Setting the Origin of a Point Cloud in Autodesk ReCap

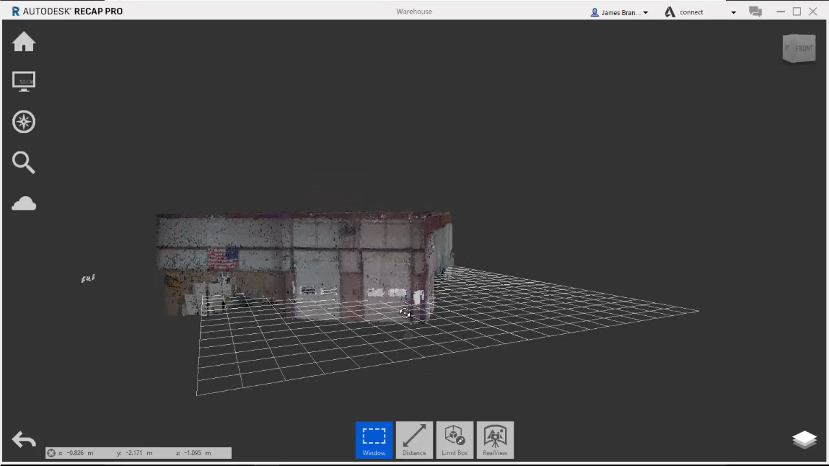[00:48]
If I take a closer look at it, you'll also notice that the elevation is up from the floor level. This is also set at the height of the scanner. Inserting this point cloud into AutoCAD maintains the orientation that we saw in ReCap.
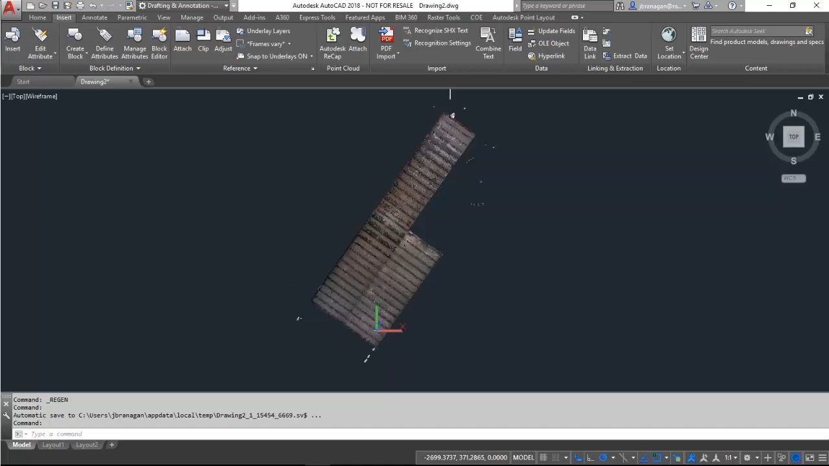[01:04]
So you can see here that the building is still rotated as it was when we saw it in ReCap.
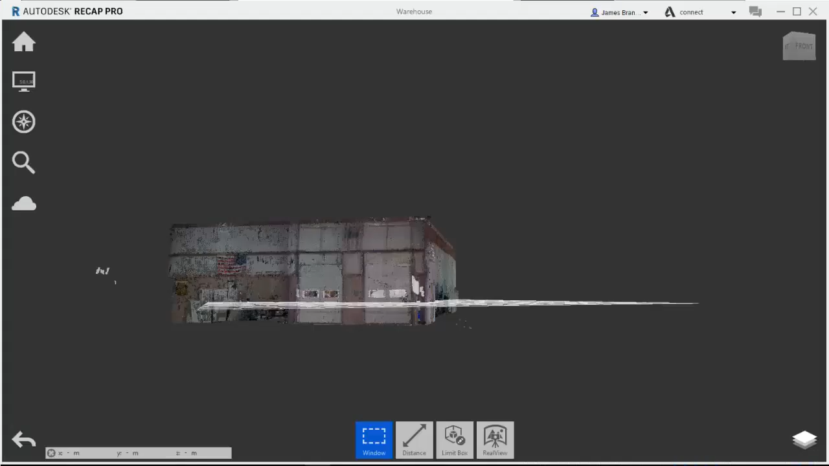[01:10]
ReCap offers me a tool that can be used to set a new origin and orientation for the coordinate system.
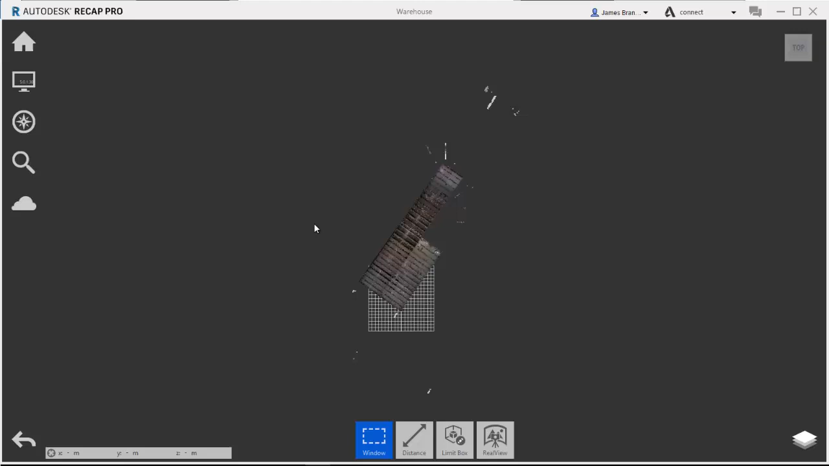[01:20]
If I come into my tools on the left-hand side, the second one down that looks like a computer monitor, and then the third one over, which looks like a bunch of dots bound by a box, I've got update origin. Reading the little tool tip for update origin says that this will update the origin and or location of the coordinate system. So if I click on this, again, it's going to tell me that I can click to update the location of the origin,
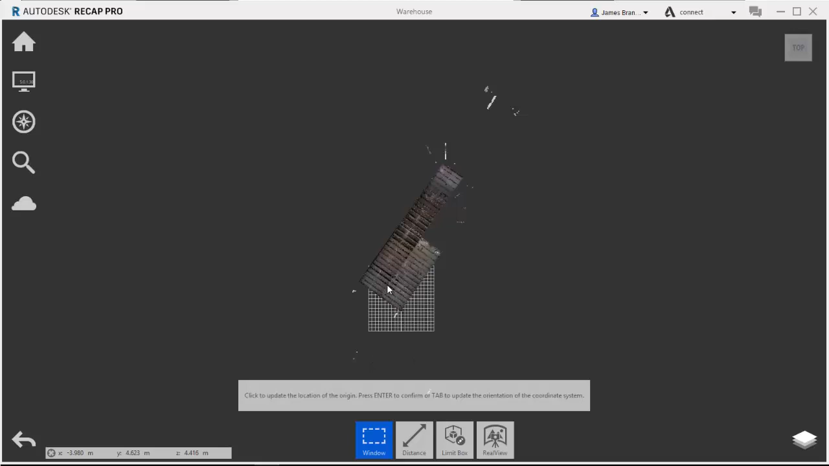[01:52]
and then press enter to confirm or tab to update the orientation.
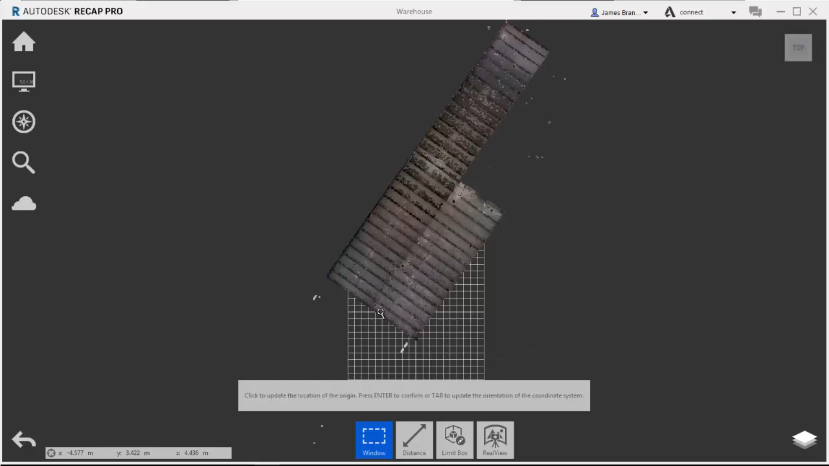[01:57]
So what it's first looking for is a new
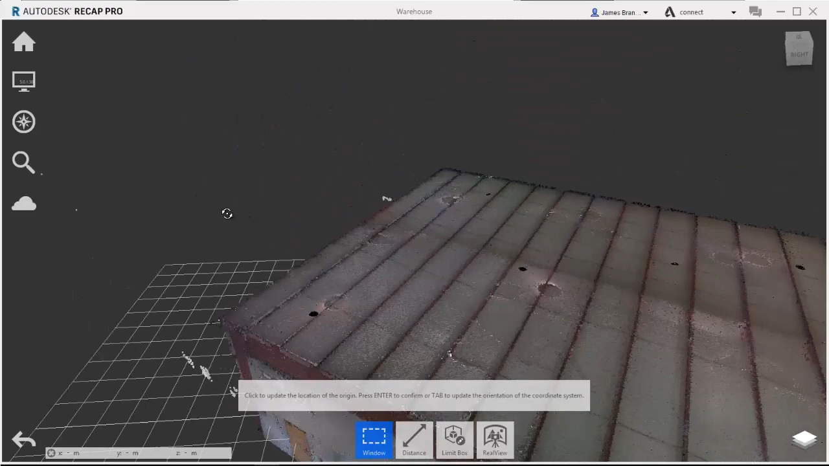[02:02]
location for the coordinate system.
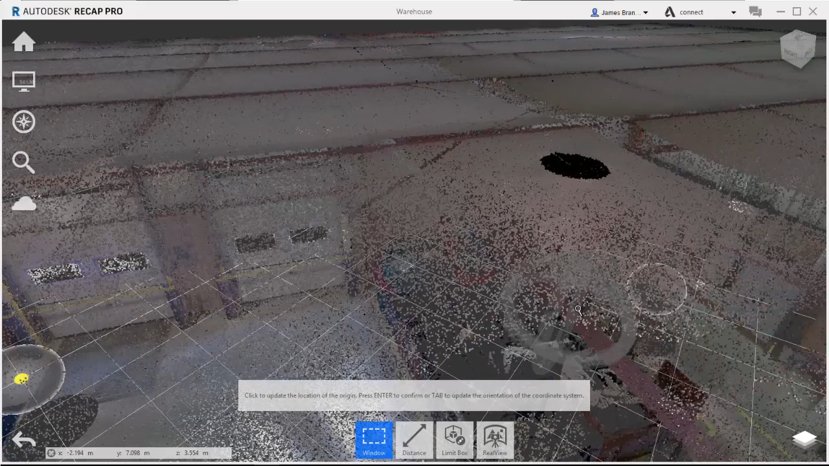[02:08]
After I've put in the location, it's going to ask me to update the orientation
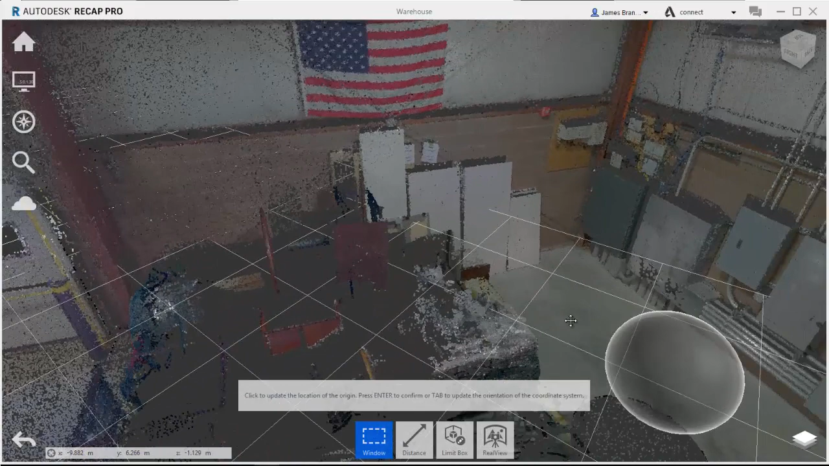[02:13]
of the coordinate system with two metrics. I need to input the direction of the z-axis and the direction of the x-axis. I always find it easiest to place it kind of along the intersection of a wall and a floor.
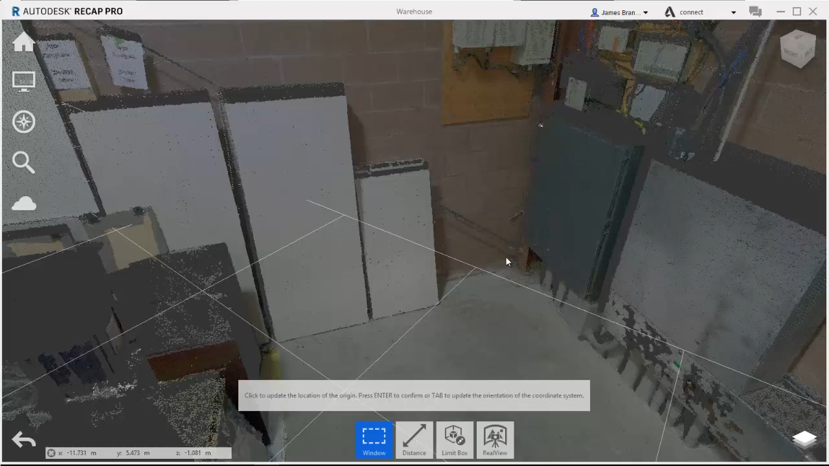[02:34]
So I'm going to place the new coordinate system location kind of as close to the wall here as I can get it. So when I click to place that, I'll get a yellow dot that's going to come in and show me where the new origin is going to be placed. Once I've clicked that, again, it's going to ask me to press enter to confirm it or tab to update the orientation of the coordinate system.
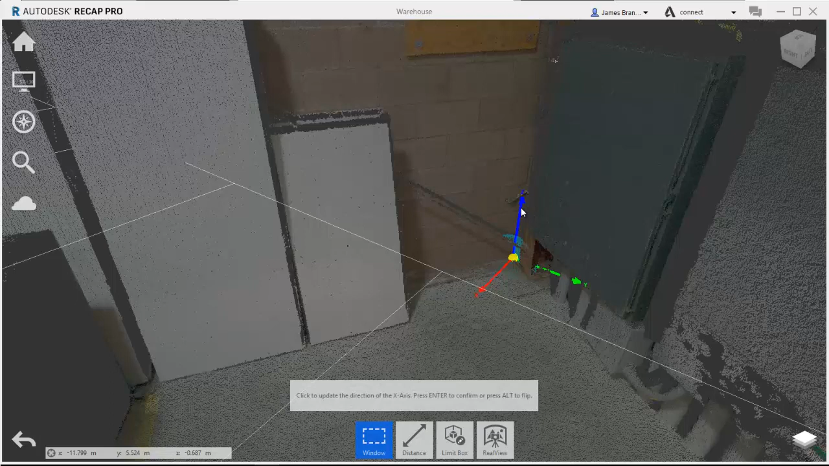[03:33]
So I'll click enter to accept that and then it's going to ask me to update the direction of the x-axis. So I have the x-axis set. I can either press enter to confirm it or alt to flip it.
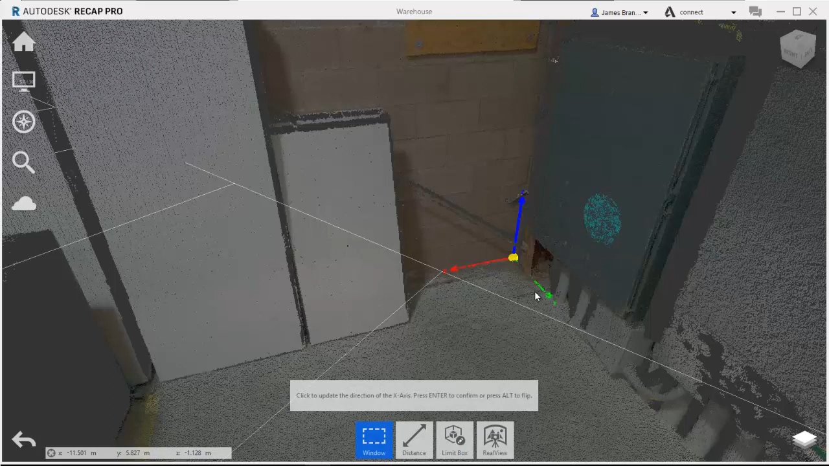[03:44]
When I hit enter, it's going to update the
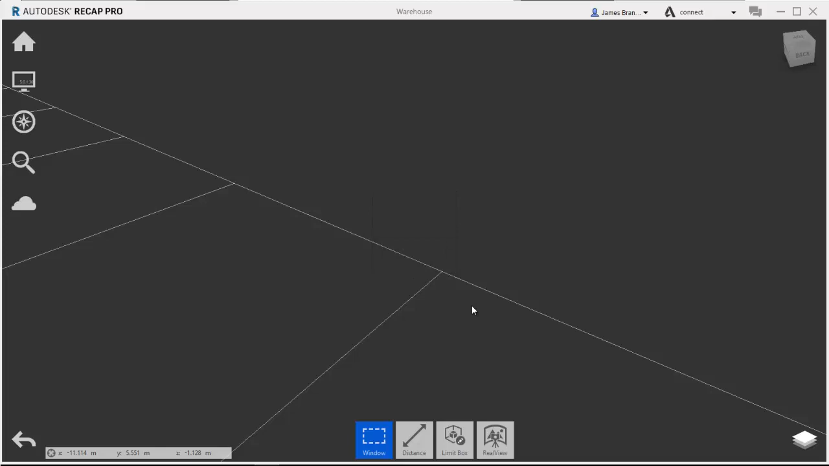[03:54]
origin and rotation of the coordinate system.
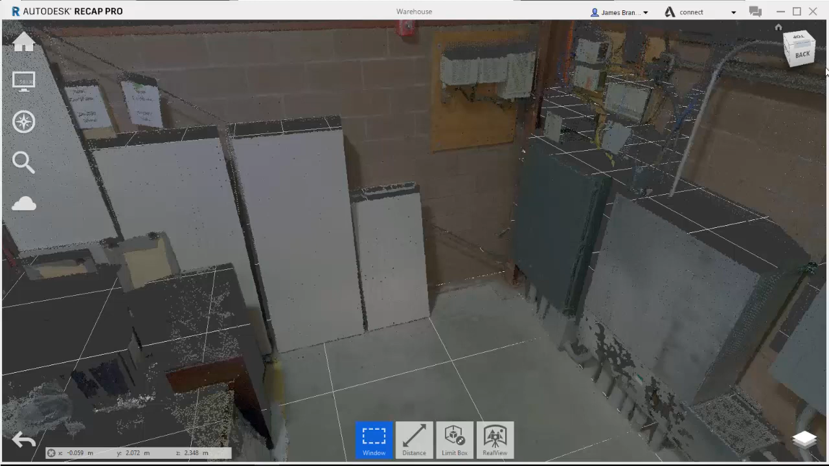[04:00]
If I come back to look at the top, I
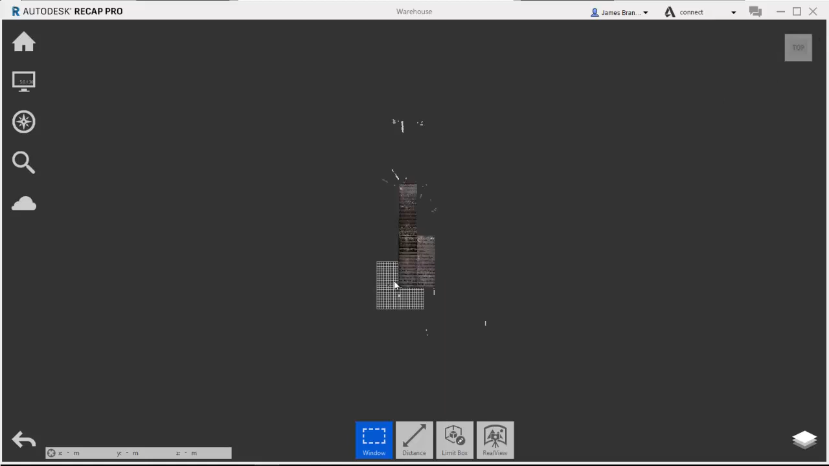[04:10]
can now see that my grid has been realigned to the building and the origin has been moved to the bottom right-hand corner.
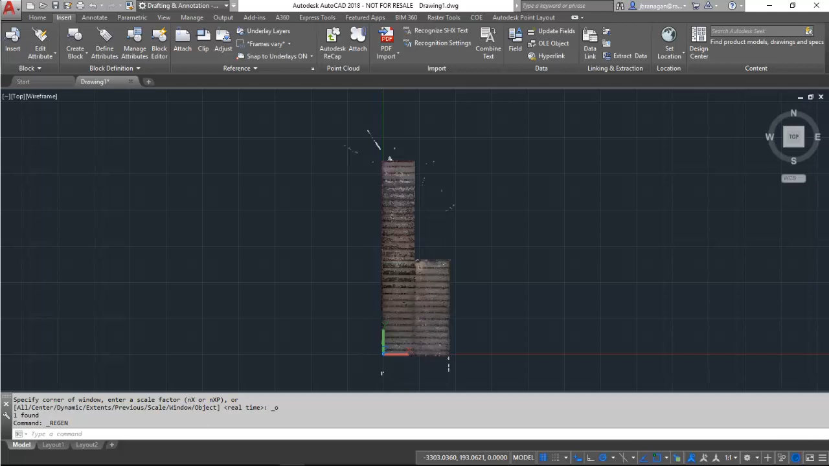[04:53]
And the rotation has been changed as well. Using this method will get you close to the desired results. However, further tweaking may be needed within AutoCAD itself to rotate the model perfectly vertical.